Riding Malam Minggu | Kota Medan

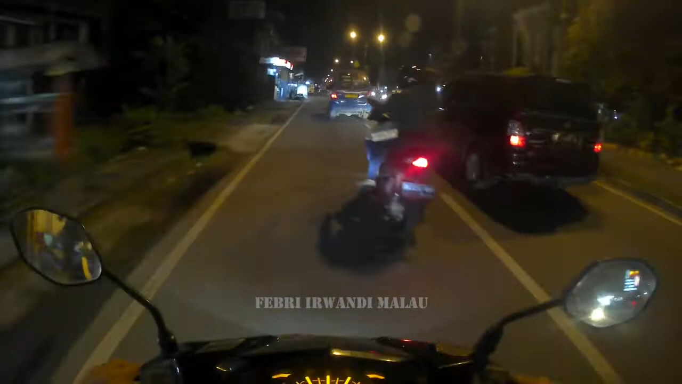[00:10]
Oke halo semua kembali lagi kita berjumpa di sini jadi kali ini kita riding malam ya Hari ini malam minggu atau hari Sabtu ya tepatnya pada tanggal 19 Desember 2020 jam setengah delapan malam Nah ini kita
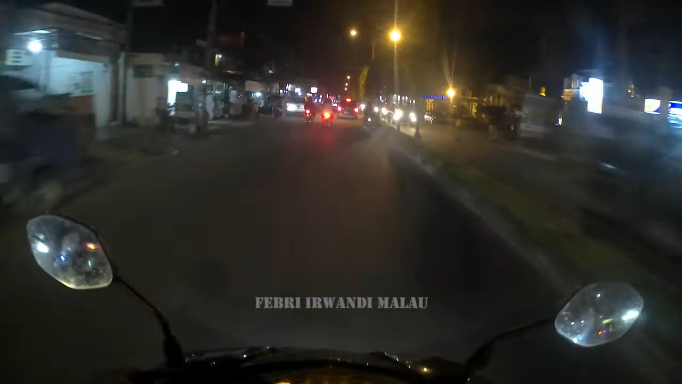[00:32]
riding malam minggu ya kan jadi suasana kali ini pasti romai kali ya kan Jadi tujuanku kali ini ke Delhi tua kita coba keliling-keliling seputaran Hai jalan Hana Sution terus jalan berizin ke Tamso dan
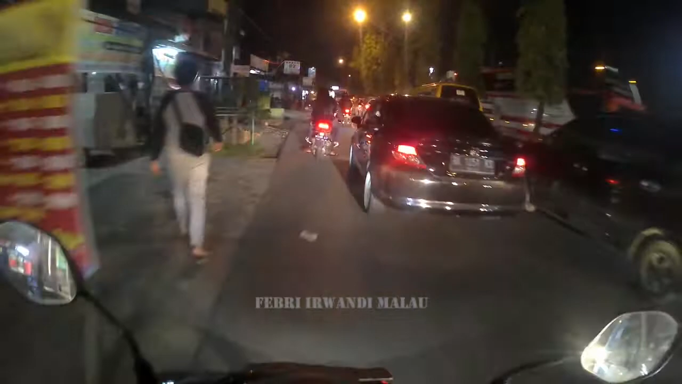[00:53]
sedikit daerah Delhi tua ya Dan kebetulan cuaca-cuaca kali ini cukup cerah tidak mendung ya kita potong jalan dari sini Karena kalau dari sana kan dari simpang pos pasti macet apalagi di sini kan malam minggu ya kan Karena muda pada keluar semua
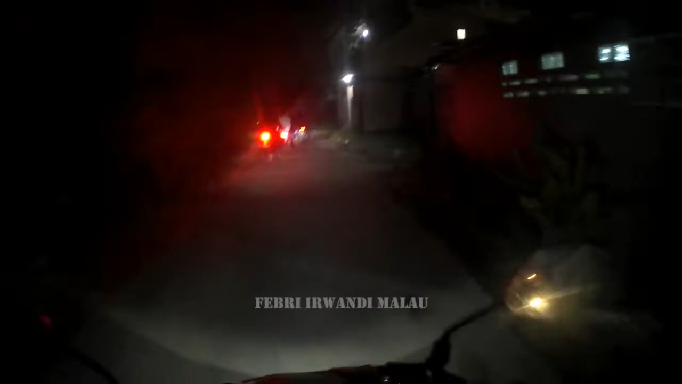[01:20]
Berkumpul sama kawan-kawan sama keluarga sama semualah yang bisa diajak nongkrong ya kan
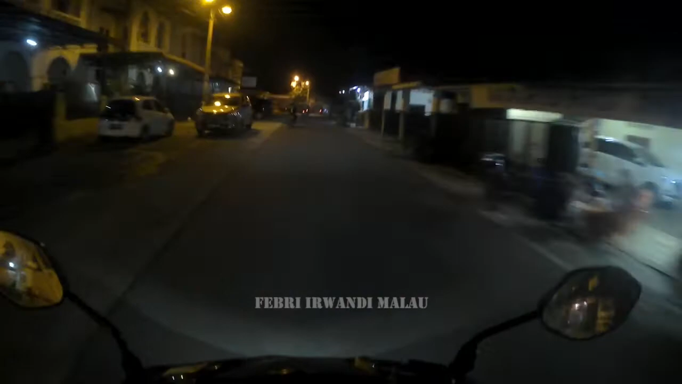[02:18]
Suasana malam minggu kali ini di kota Medan ya kan Apakah ramai seperti biasa atau sebaliknya Nah ini kita udah di jalan Hana Sution ya Dekat simpang pos masih ini Ini kita belok kiri
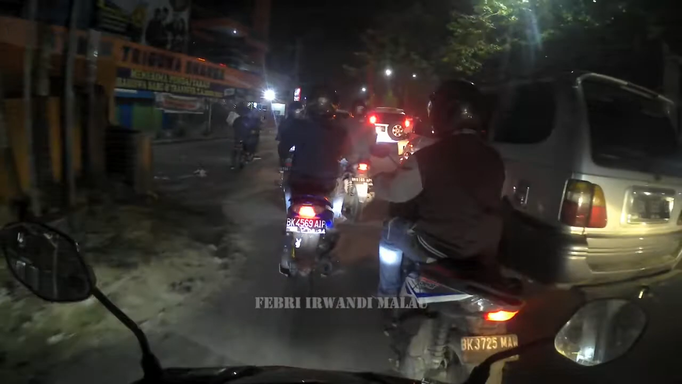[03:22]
Terutama di malam hari Karena bisa menjadi penerangan Bagi kendaraan yang berlalu lalang di jalan raya Nah ini mulai macet disini Ini lampu merah Sebelum belum sampai lampu merah Johor ya Ini masih di Anostion Ini ram macet karena ada yang putar balik Sebagian sini
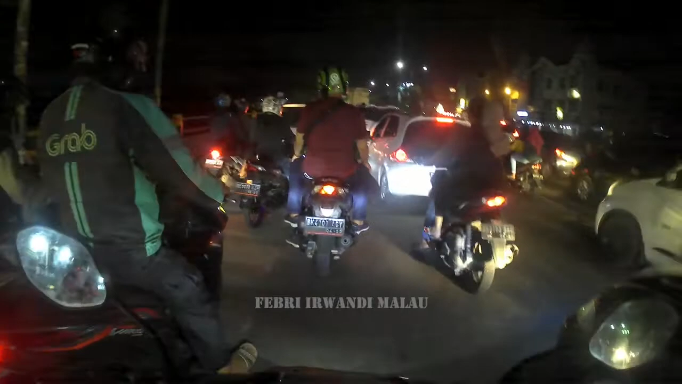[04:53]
Sama kalau bisa juga di share videonya ya Ya seperti inilah Kondisi atau suasana malam minggu kali ini Di jalan Anostion
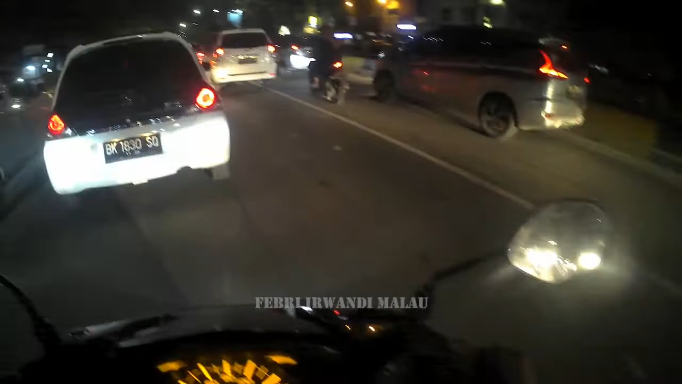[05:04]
Tepatnya dekat di lampu merah Karya wisata ya Ini ke kanan itu karya wisata Wah kita masih lurus-turus Menuju ke jalan Berijin ke Tamso
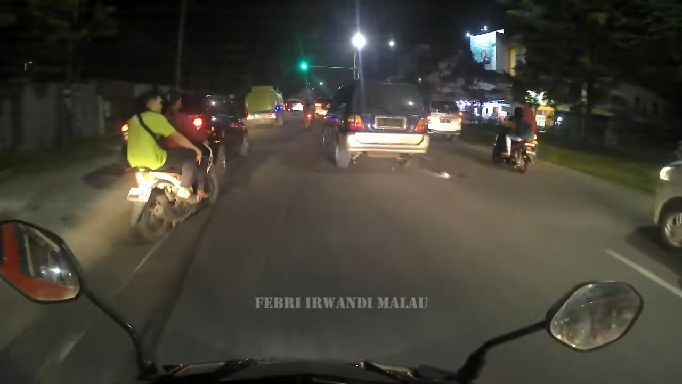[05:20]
Padahal disini lampu hijau ya kan Kok bisa macet ya
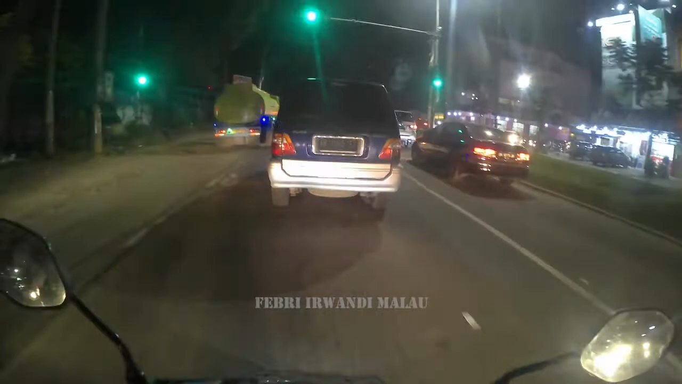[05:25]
Hmm hmm ini dia Macetnya minta ampun Yang mau ke arah Johor Dari arah amplas juga lumayan macet ini Ini ya Panjang macetnya sodara-sodara
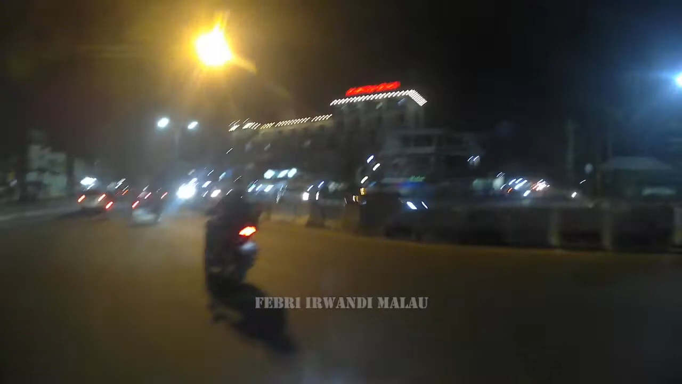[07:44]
Yang ada tulisan Rumah sakit Mitra Sejati Itu dia Yang tiga lantai ini Ini kita masih lurus terus Menuju Ke Underpass Bridgen Katamso ya
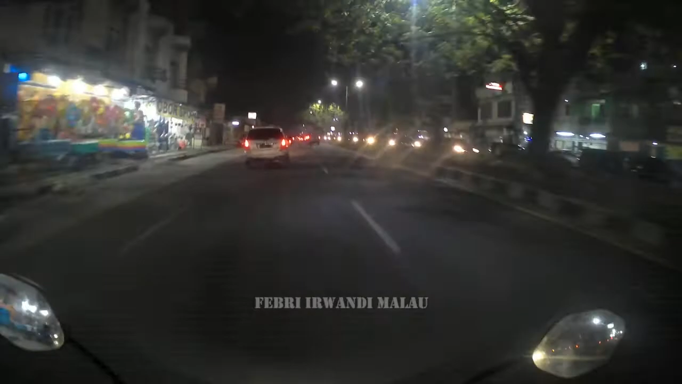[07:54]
Nanti kita putar balik Belok kiri Ke arah Bridgen Katamso Terus putar balik ke arah D2 Nah Nah Disinilah Ada sedikit Masalah disini Di Underpass Bridgen Katamso ini Disini beberapa lampunya Lampu jalannya Mati Lihat nih Kan jadi gelap kan Lihat
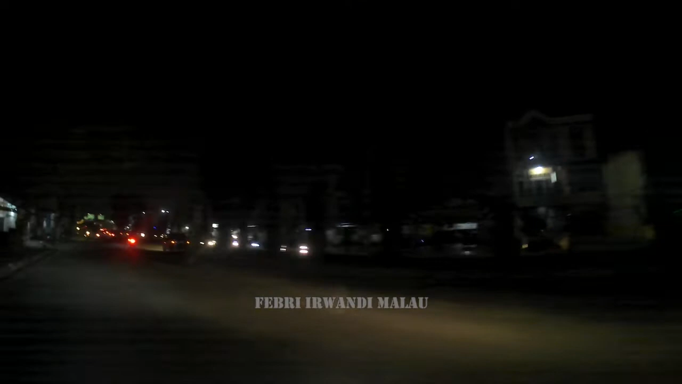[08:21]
Satu Dua Tiga Empat Gelap semua Bahaya gini kan Lagi disini Lihat ya Ini Satupun Gak ada yang hidup Di dalam Atau di bawah Underpass nya tuh Nah ini lagi disini Yang mau naik belok kiri Semua mati semua disini ya Jadi perhatian lah ya Untuk Jalan bapak wali kota yang baru nanti Tolong dilihat lah ini Underpass Bridgen Katamso ini ya Di bawah sana juga mati tadi kulihat Udah berapa kali aku lihat dari sini kan
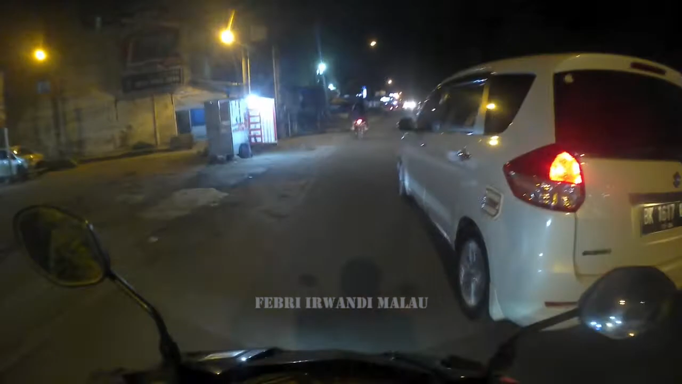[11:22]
Hehehe Polisi lewat Pak Polisinya lagi patroli Mantap Pak Polisi
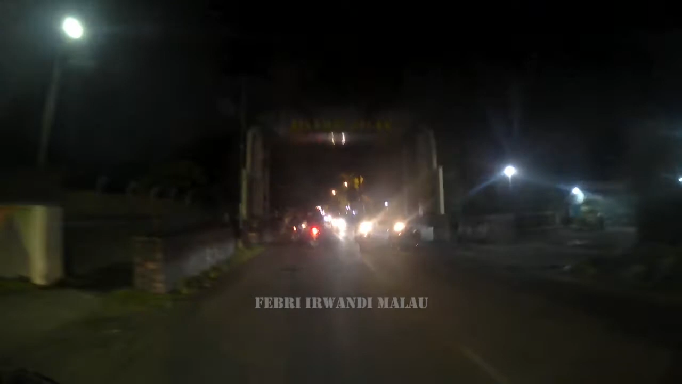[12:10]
Nah ini dia perbatasan Kota Medan dengan Kabupaten Dreserdang ya Ini dia Selamat jalan Nah inilah dia perbatasannya Kota Medan dengan Kabupaten Dreserdang Kalau ini udah Kabupaten Dreserdang Kalau kesana tadi Masih Kota Medan ya Ini kita udah Masuk Ke Delituah Atau Kabupaten Dreserdang Jadi karena kita udah sampai disini Di Delituah Dan tujuanku juga udah mau sampai disini Sampai disini dulu video kita kali ini Jangan lupa subscribe Like,